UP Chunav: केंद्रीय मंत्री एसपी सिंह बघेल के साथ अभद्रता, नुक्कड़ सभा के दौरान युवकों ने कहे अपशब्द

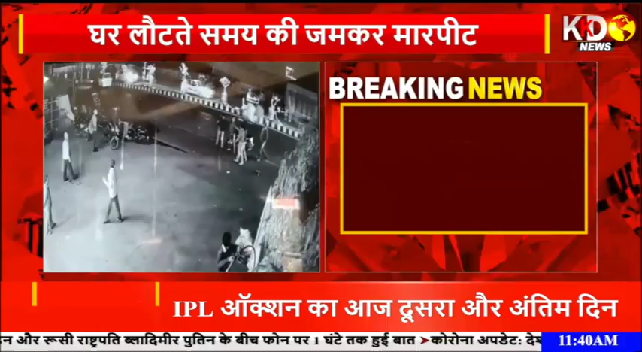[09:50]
जो वीडियो है वो सीसी टीवी कैमरे में क्याद हुआ है दो आरोपियों को पुलिस